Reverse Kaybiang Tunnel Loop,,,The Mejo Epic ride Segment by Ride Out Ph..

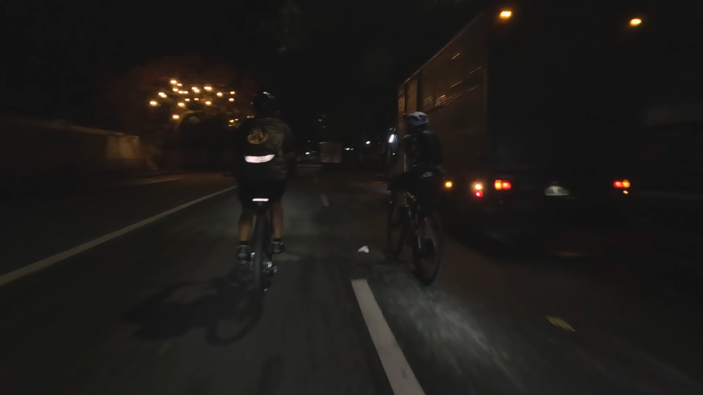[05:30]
Padang Reyna? Ah, okay. Victoria Loop. Ah, okay. Ito sa Pedro pa to, Alaska Climb. Alaska Climb. Ayan, tanong-tanong muna tayo mga ka-ride kasi baguhan tayo dito sa San Pedro.
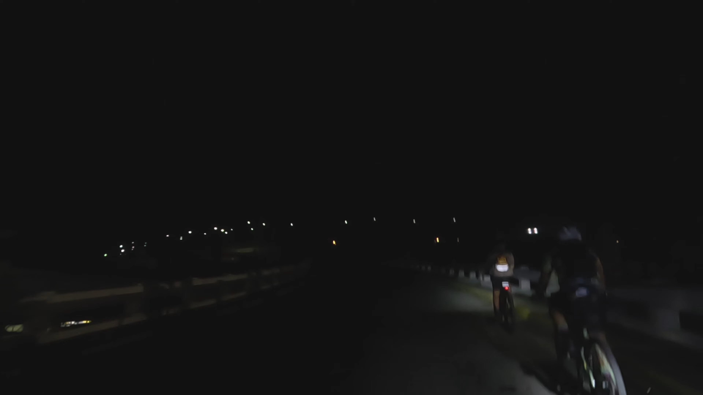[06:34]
Madadaanan natin yung expressway. Ito yung Alaska. Ayan.
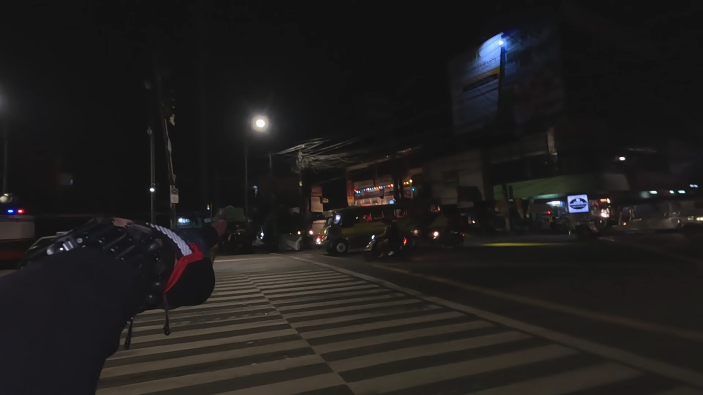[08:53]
Mga ka-ride, ito yung isa naming iniintay dito sa main gentry, si Bino TV.
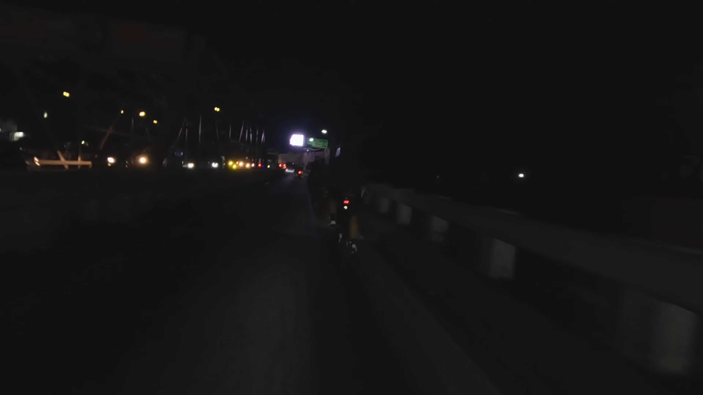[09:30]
Medyo dumadami na rin yung mga sasakyan. Mag pa 5 a.m.